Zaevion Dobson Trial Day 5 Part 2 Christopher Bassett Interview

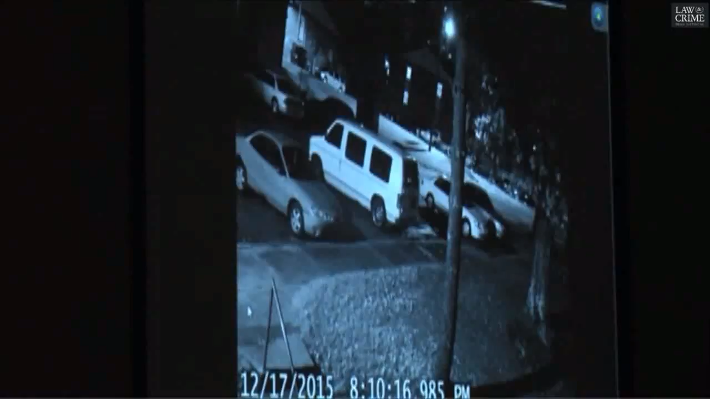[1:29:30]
This is the Dallas shooting of Lisa Perry has already occurred at this time. Thank you.
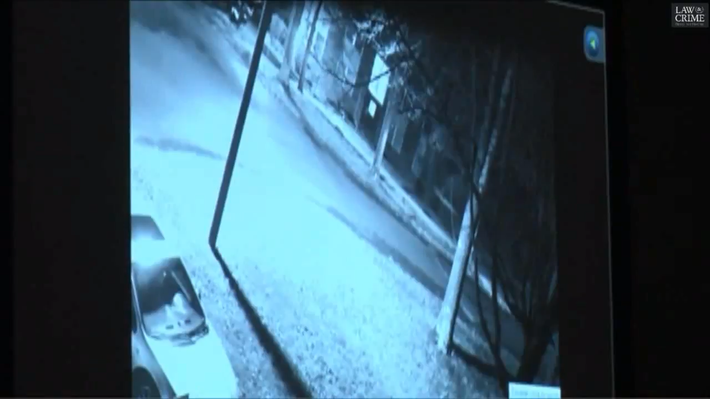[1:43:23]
And what about that car? Were you able to discern what that was? We've done multiple things, but that's going to be the suspect car that from the Brandon Perry shooting.
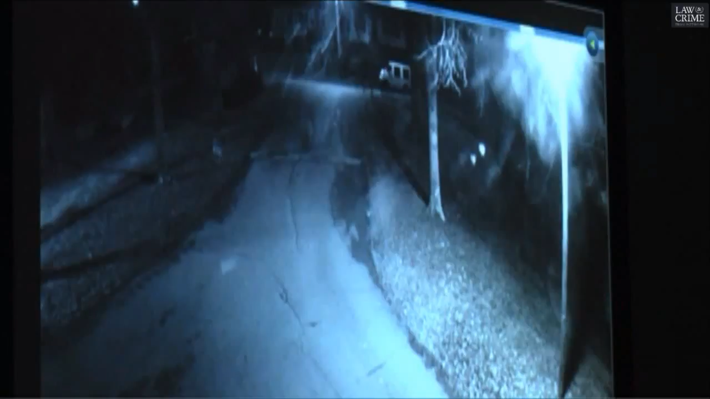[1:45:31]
And that shows the entrance to Green Hills? Yes, sir, it does. And is that where some casings were found later? Yes, up there, right on the other side of the fence line, in Water Street, there's some casings. We can turn the lights up.